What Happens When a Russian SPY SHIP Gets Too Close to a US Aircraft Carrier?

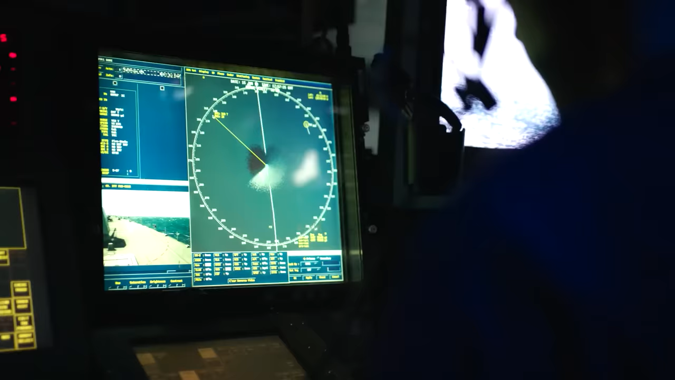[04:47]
The main job of the CIC is to collect, show, and share information about combat situations.
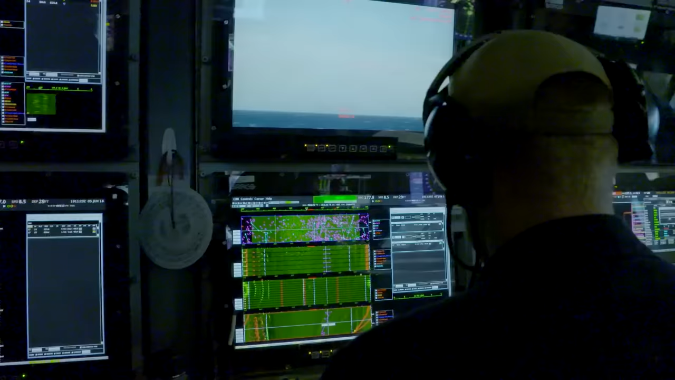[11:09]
To search for spy ships and ensure comprehensive surveillance, U.S.
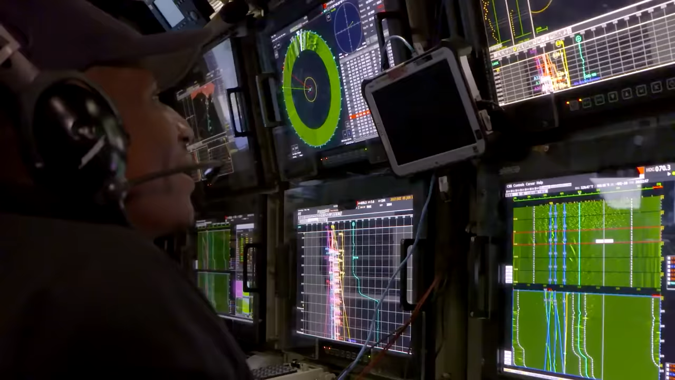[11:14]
Navy aircraft carriers employ advanced radar techniques and technologies.
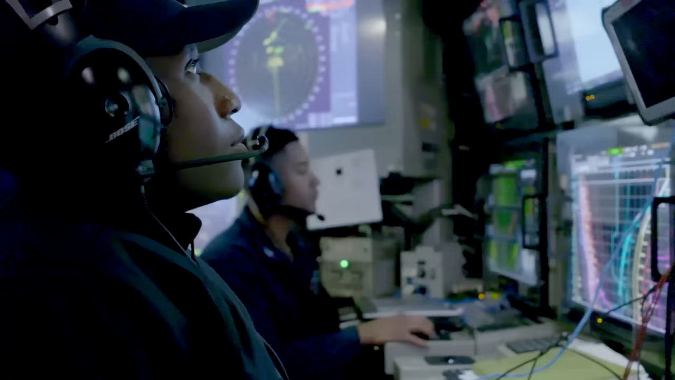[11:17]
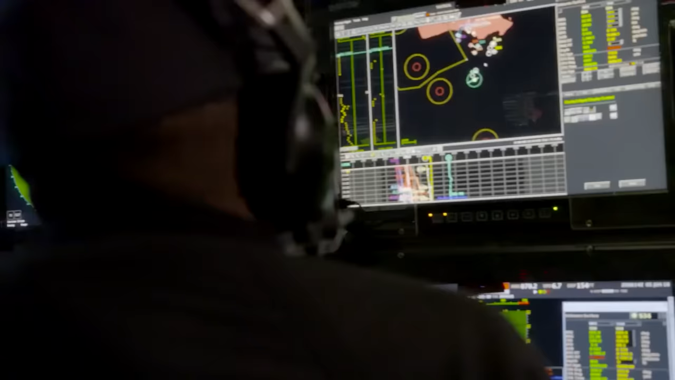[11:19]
Several radar systems contribute to this capability, each with a specific function tailored to different aspects of maritime surveillance.
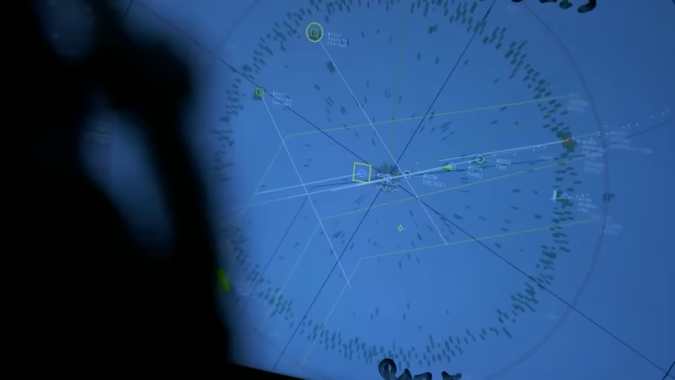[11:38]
Beyond these powerful radars, U.S.
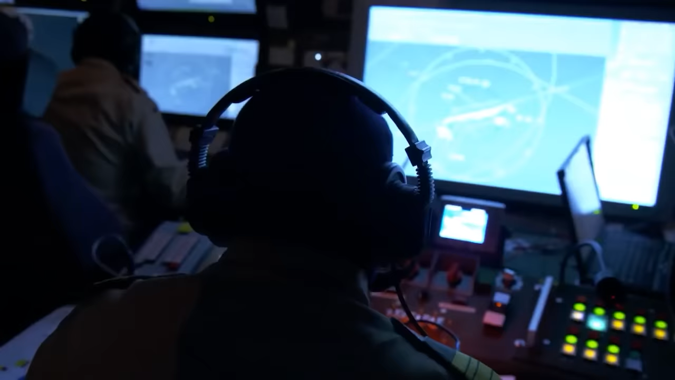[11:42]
Navy aircraft carriers employ a myriad of detection technologies,